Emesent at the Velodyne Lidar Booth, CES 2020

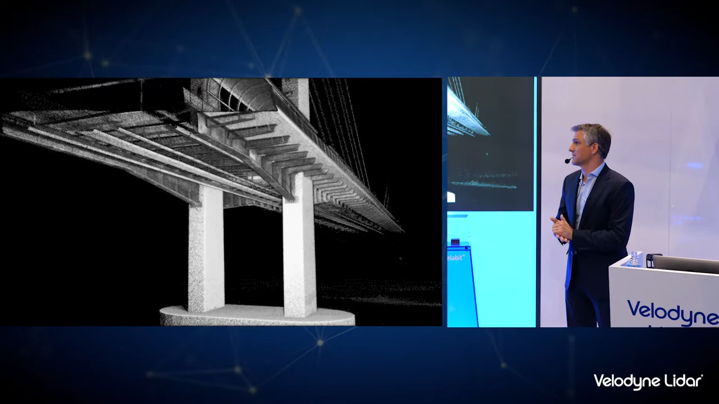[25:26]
So with HoverMap on board, it allows the operator to fly with confidence underneath these structures, both to generate the 3D point clouds using the LiDAR and to capture
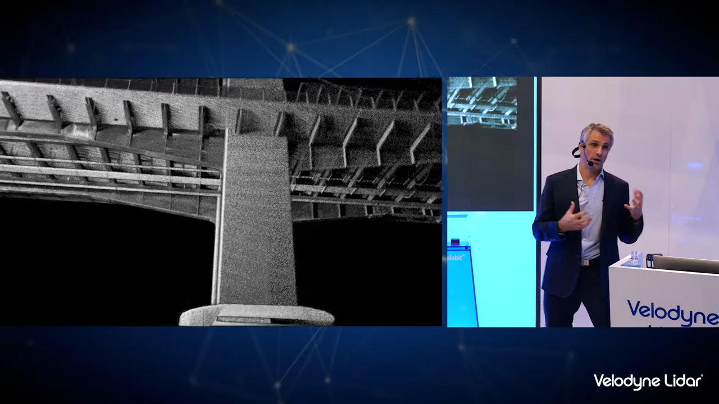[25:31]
high-resolution images with a camera on board the drone.
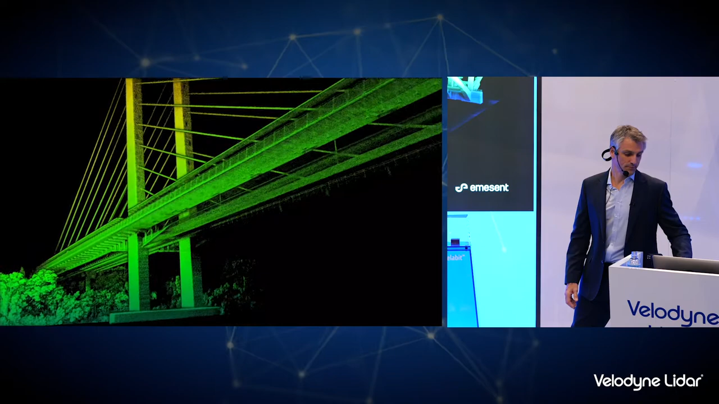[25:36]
Rail is another use case. So we have a number of customers who are using HoverMap to map rail infrastructure.
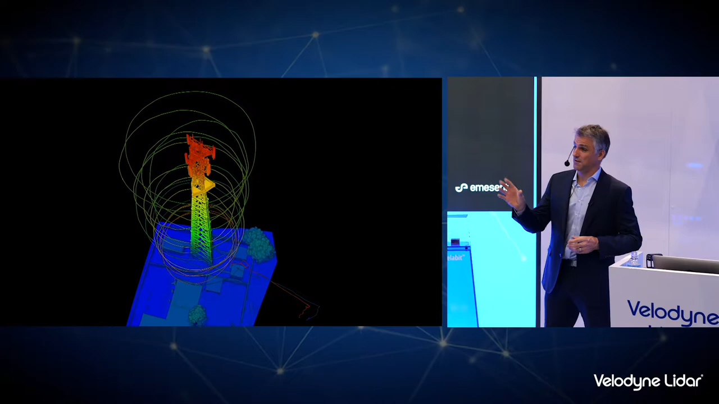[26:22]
The antennas can interfere with the drone RC signal.
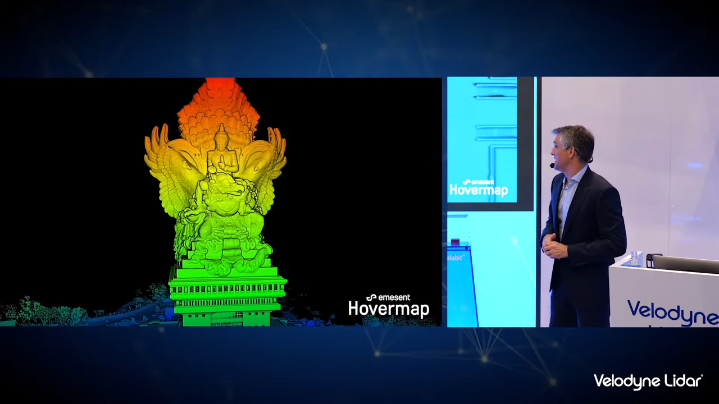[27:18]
They also took it off the drone and they walked around in the bottom lower part of the statue,
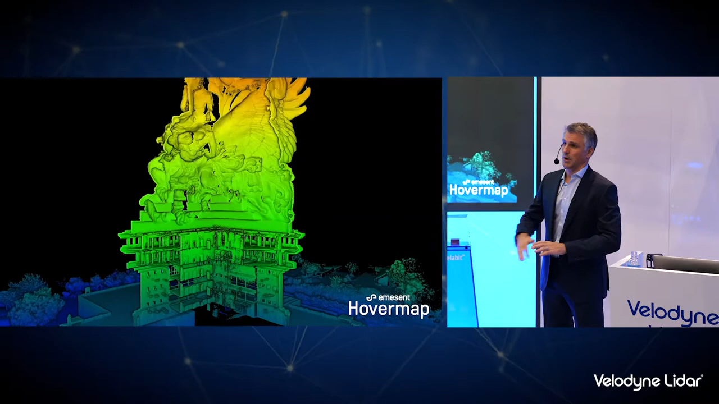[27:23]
and we've combined all that data, five data sets into one, to give a complete model of this cultural heritage site.
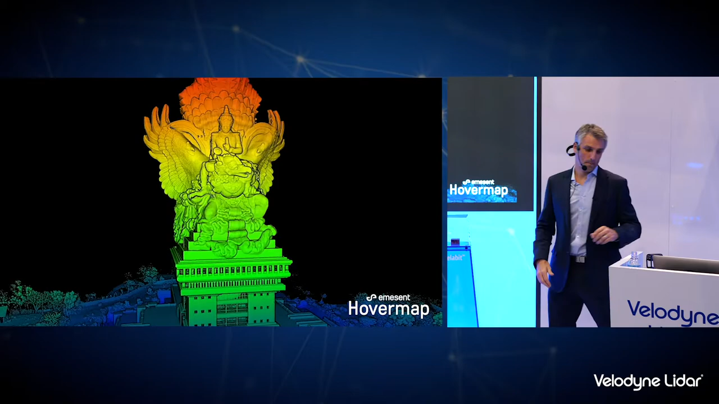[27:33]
Recently, we've been getting into forestry as well.
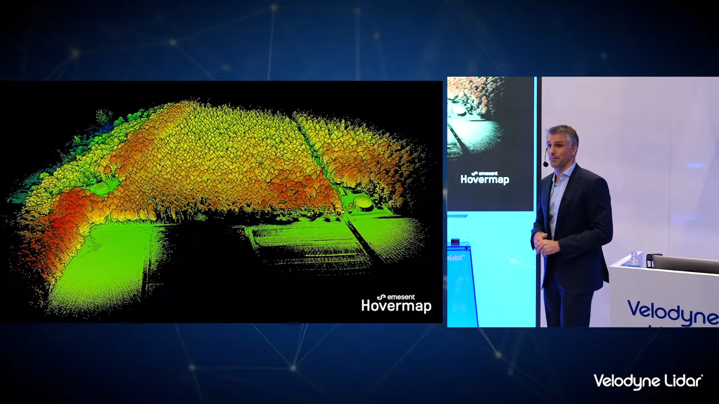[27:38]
Drones have been used in forestry for a while to fly over the top of forests to map the canopies.
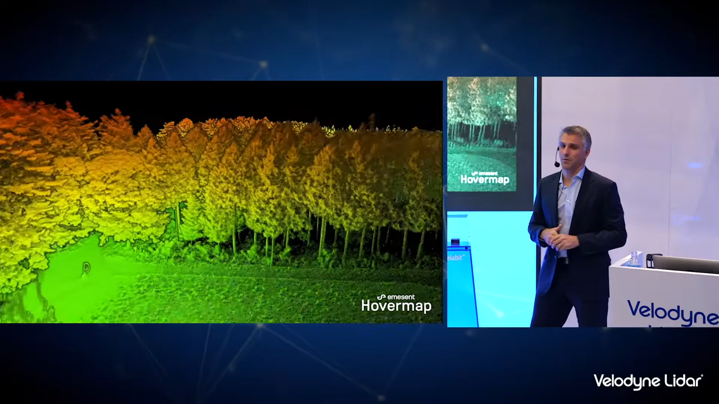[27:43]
So we've flown over the top of this forest with HoverMap and
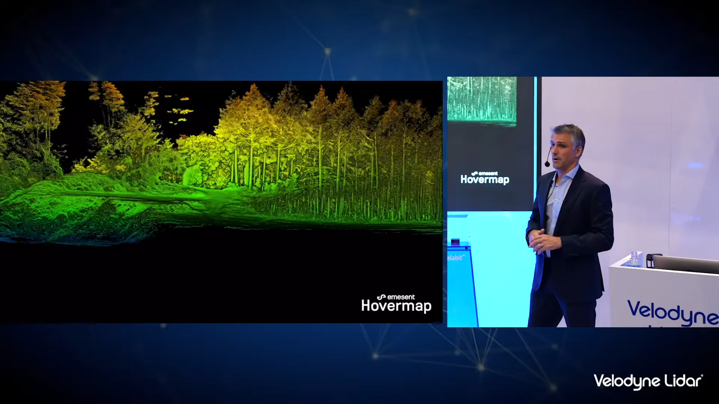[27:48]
then again taken it off the drone and taken it for a walk through the forest.
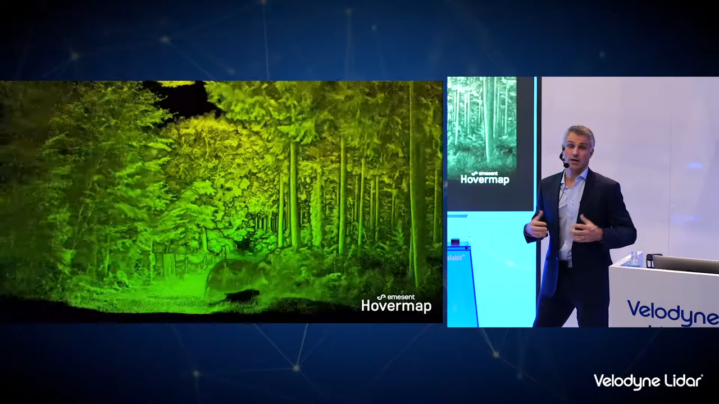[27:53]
And this is really useful for mapping forestry inventory. So they need to assess how well the forest is doing,
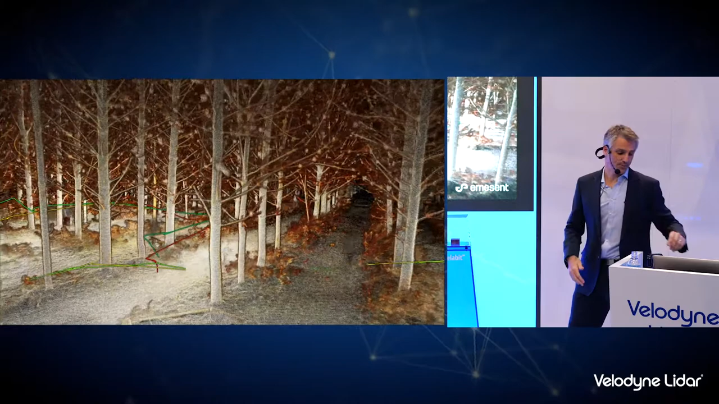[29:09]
A couple more snapshots of other forests we've mapped.
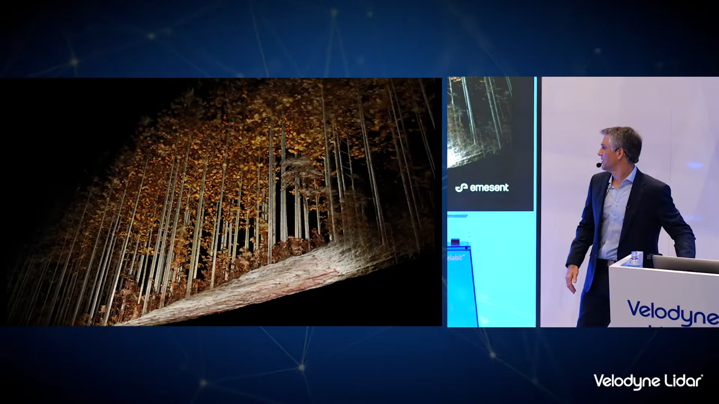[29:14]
And this is something I just did for fun while we were in New Zealand.
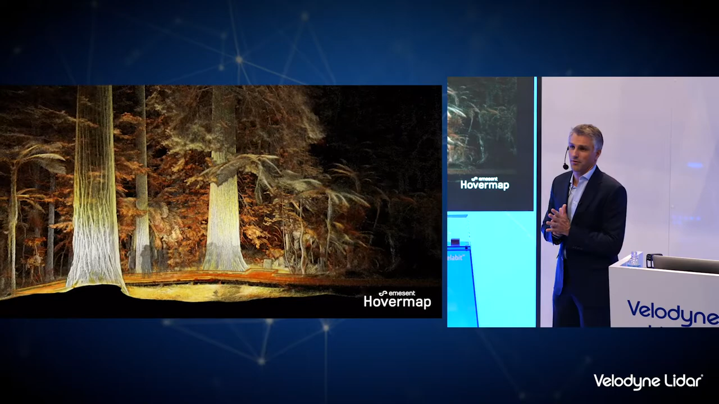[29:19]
And I took the payload for a walk through these giant redwoods, and just captured some cool imagery.
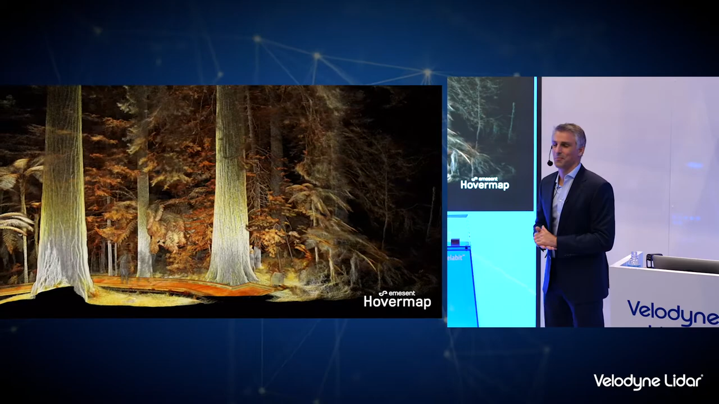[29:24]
Yeah, I love the effect that the point cloud gives in these natural environments.
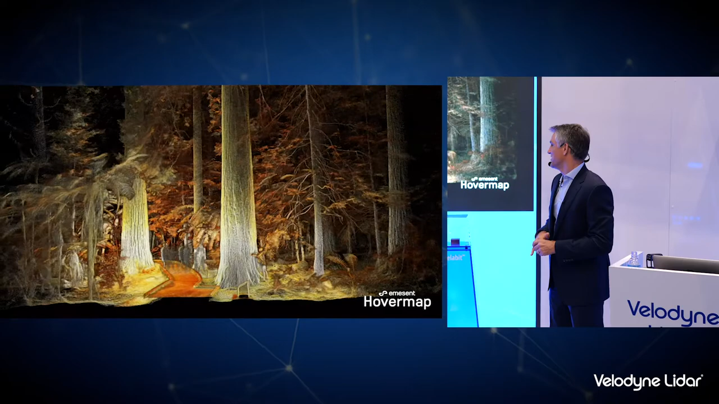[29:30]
And you can get an idea of the scale, there's somebody hugging the tree.
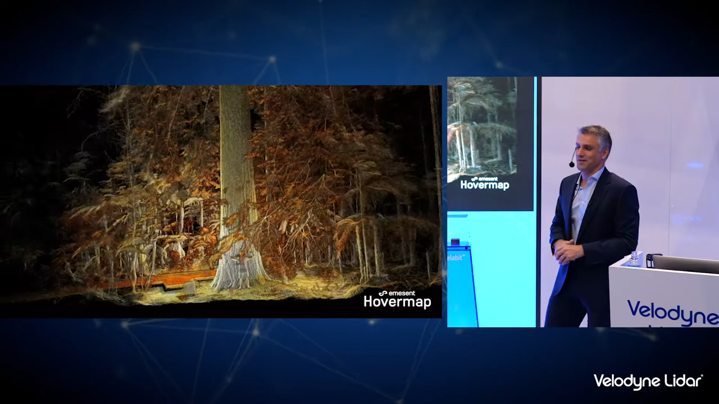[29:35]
But yeah, some amazing data that can be captured just by walking around with the Hovermap payload.